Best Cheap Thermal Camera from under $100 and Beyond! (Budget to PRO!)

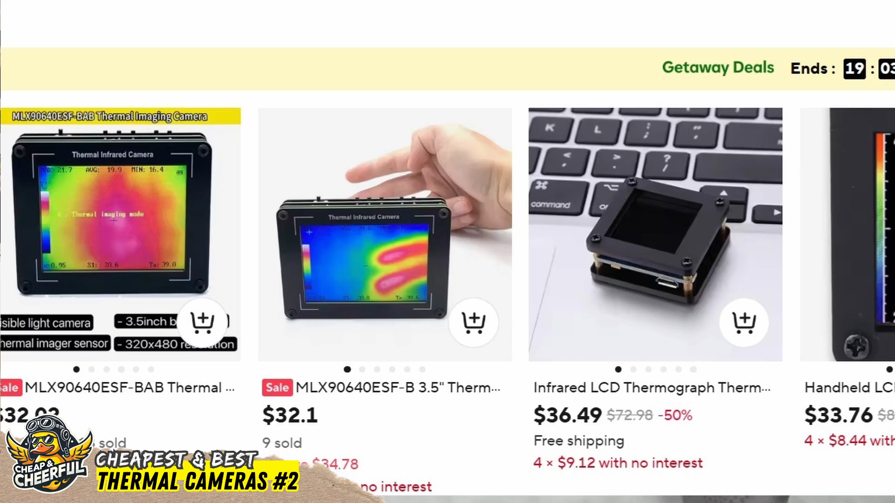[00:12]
I'll be covering an array of models from those $35 science experiments from AliExpress to this remarkably capable 192x192 pixel unit that I bought for only $80
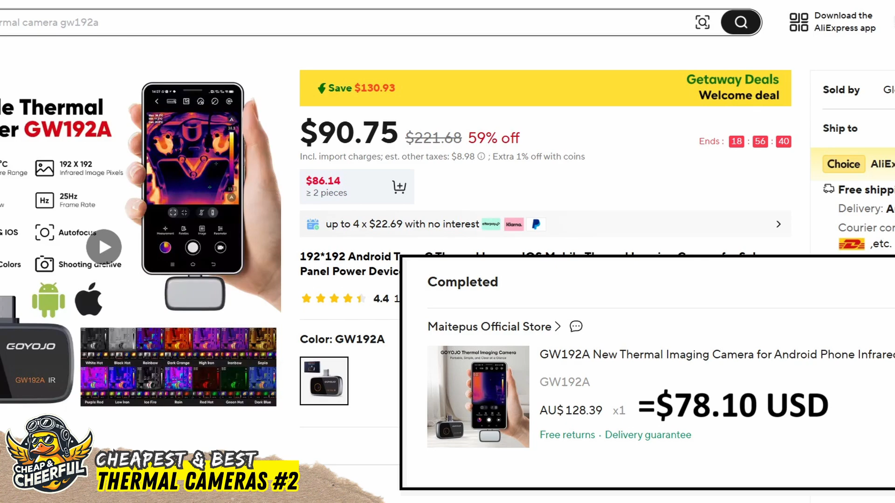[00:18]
that I'll be giving away at the end of this video. We'll be comparing it to my current cheapest recommendation, the Molesi TR10 at around $150 to $200, and the more powerful TR256B and C,
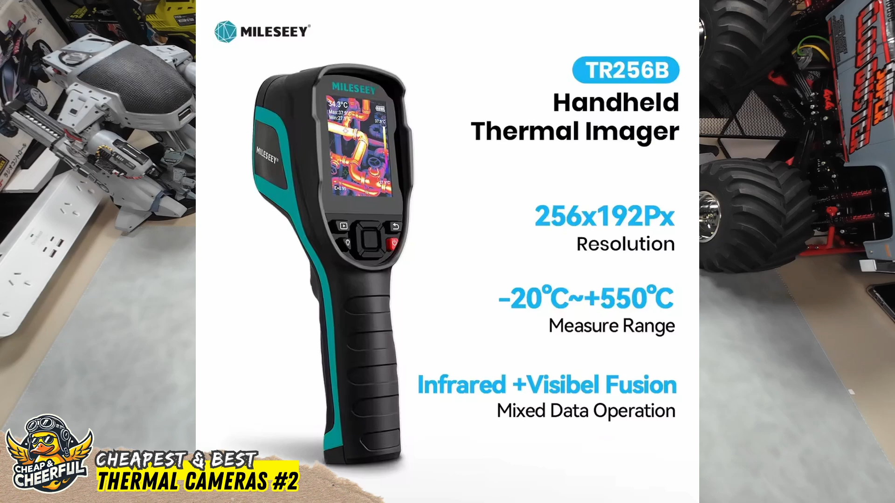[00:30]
plus my tooltop Trojan horse, which I do not recommend, and this absolute beast of a unit, the Thor 001 and his cheaper friend, the 002, given to me for review by Thermal Master.
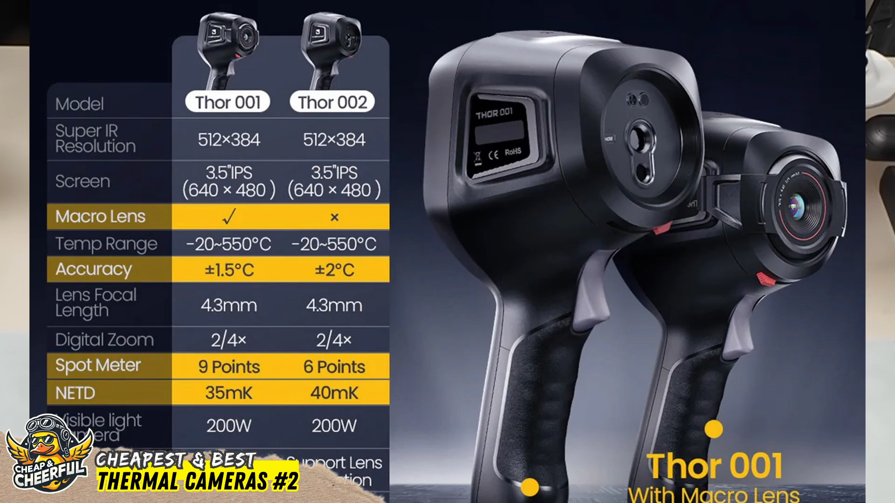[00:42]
Links are in description for all these models.
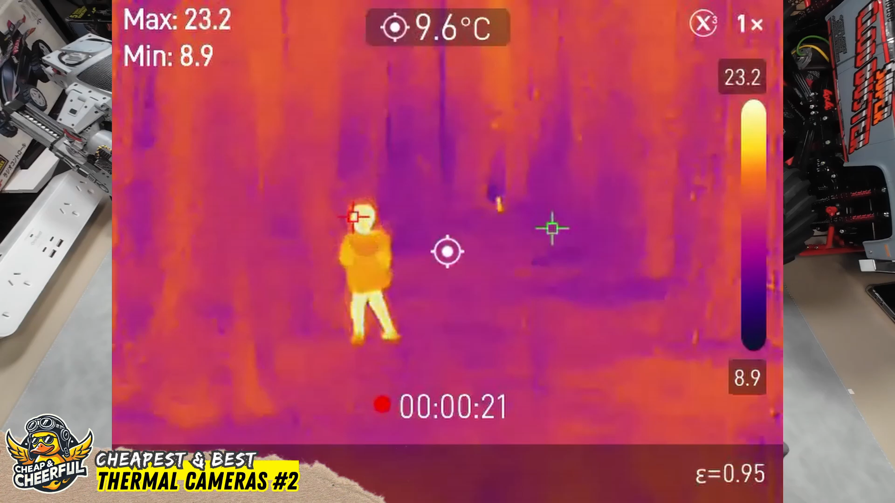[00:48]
On screen: spot 9.6°C
While we're at it, we'll be chasing after little people in the woods, checking your bathroom for leaks, your walls for cold spots, and a circuit board for blown up bits.
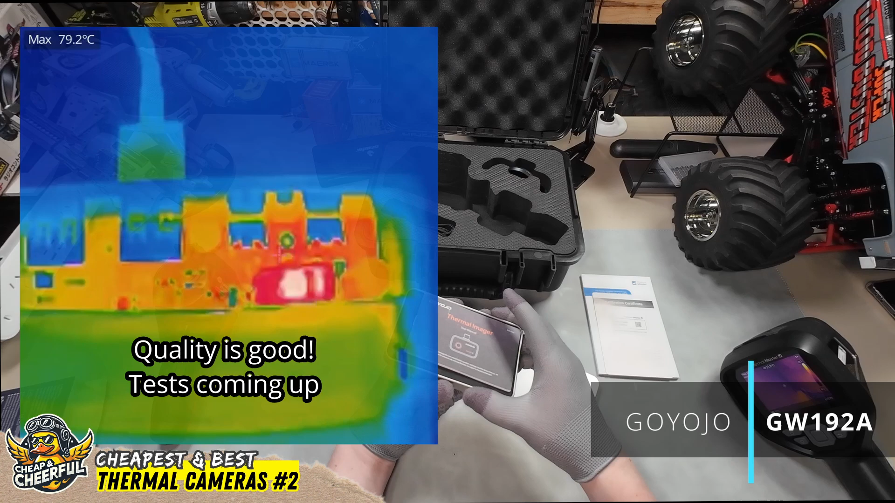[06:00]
On screen: max 79.2°C
It really is just a sensor with a USB-C plug in a metal case. Your phone provides the screen, the battery, and the brains. It also comes with a lightning adapter here for older iPhones and iPads.
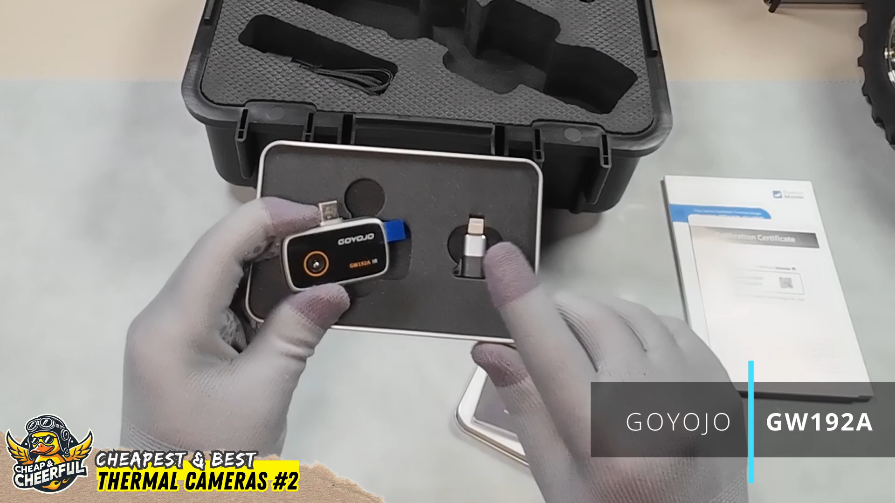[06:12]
Now, I bought this one myself, and I'll be giving it away at the end of this episode, so let's hope it doesn't suck, because either way, I'm going to send it.
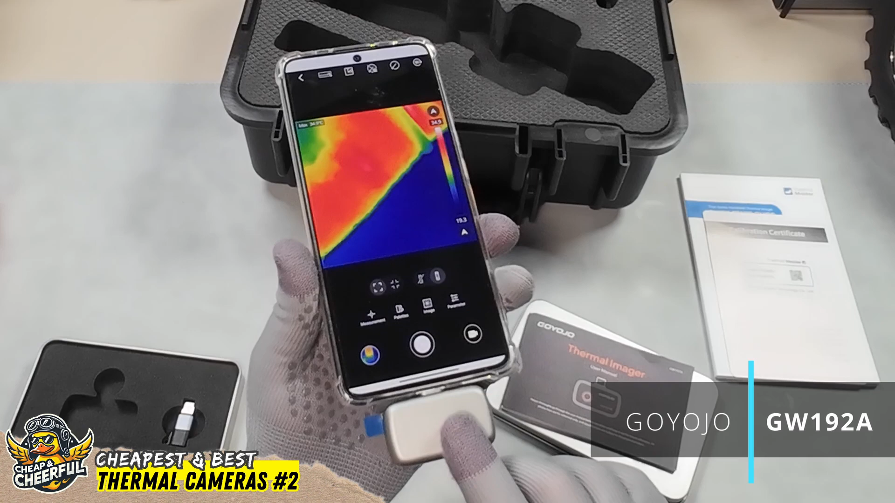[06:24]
Now, the USB-C connector on this one is quite stubby, and some users have reported that extension cables won't work, so if your phone case is kind of bulky, you might consider ordering something a little bit slimmer at the same time, maybe one of these clear cases, which seem to work just fine. Now, before we do some tests and comparisons, let's quickly cover the three most important specs you need to understand when buying any thermal camera.
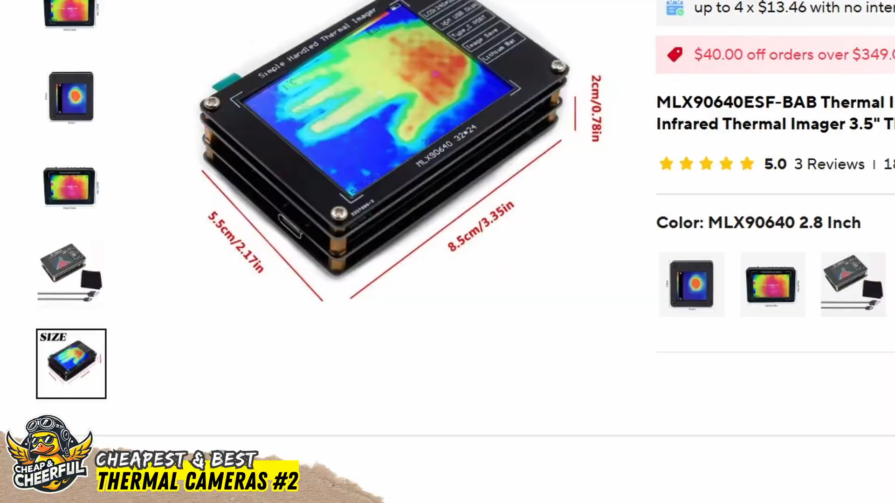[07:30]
The thermal sensor resolution is a super lame 32x24, which looks a bit like this.
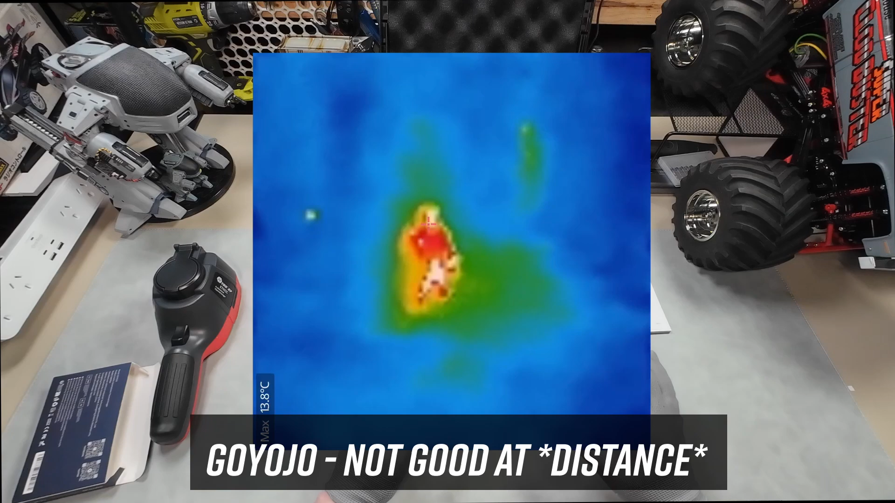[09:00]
Both the Gyojo, on screen now, and the Thor, on screen now, easily picked out the warm signature hiding behind a tree trunk. Though the Gyojo's lack of thermal sensitivity meant they appeared like a giant blob with no discernible shape.
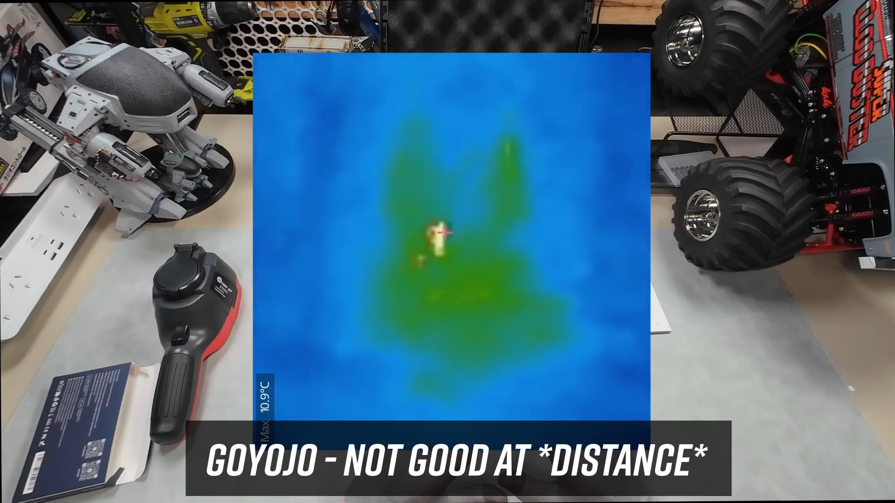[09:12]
The Thor 001's picture in comparison was shockingly good.
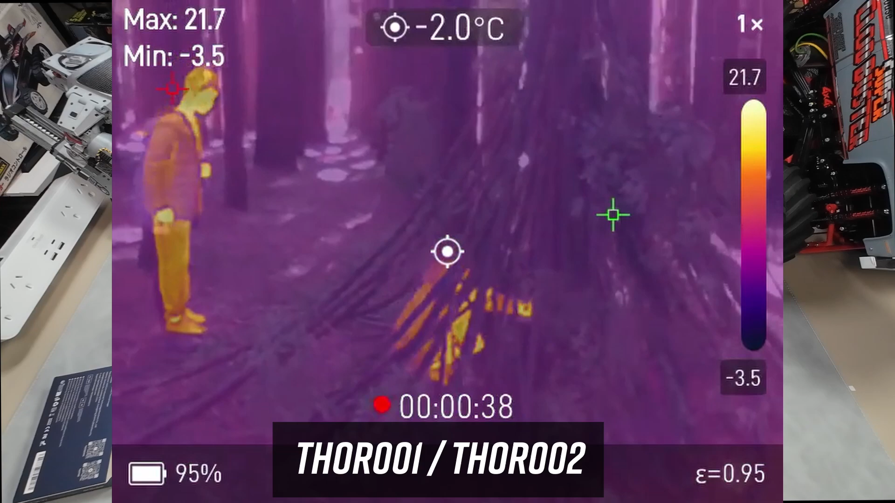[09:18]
On screen: spot -2.0°C
The detail it was able to capture, even as they hid behind scrub and branches, was incredible.
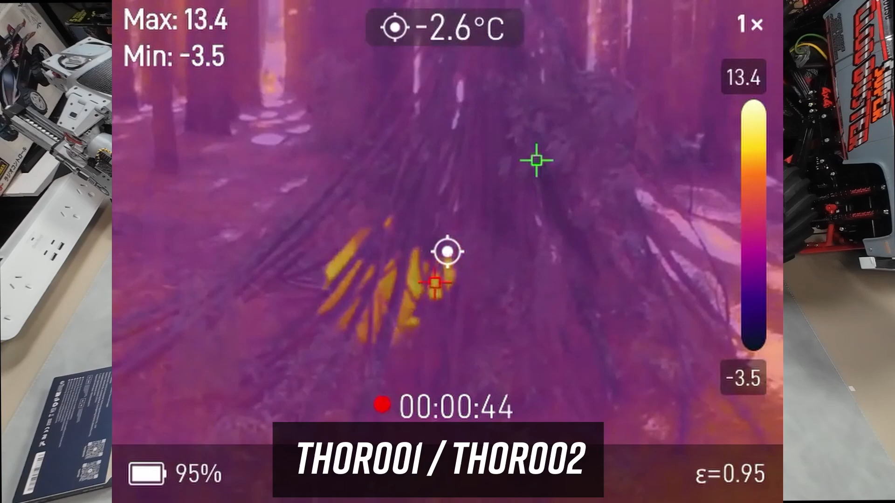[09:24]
On screen: spot -2.6°C
People off in the distance, more than 100 metres away, were also able to be picked up, even by the Gyojo, just with less detail.